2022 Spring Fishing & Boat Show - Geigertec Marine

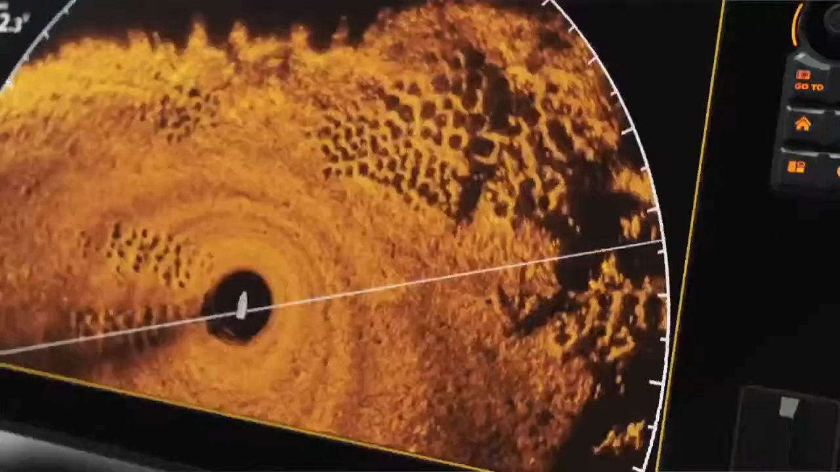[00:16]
So you can see fish and every detail in every direction.
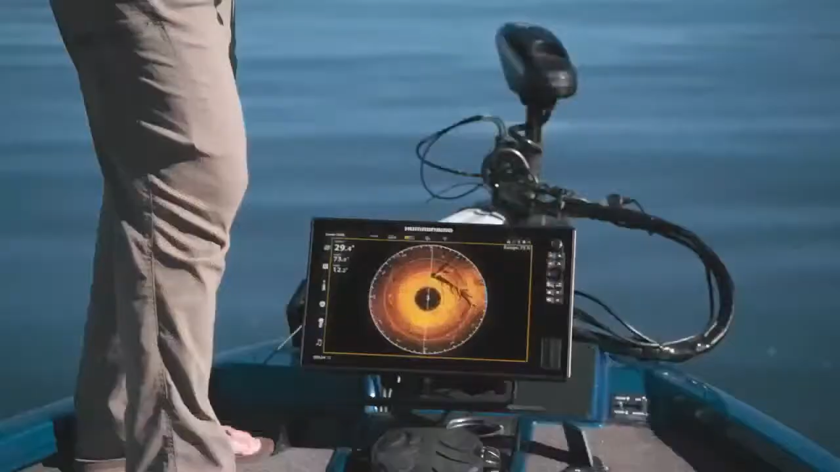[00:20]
With a clearer picture of what's below, you can catch fish like clockwork.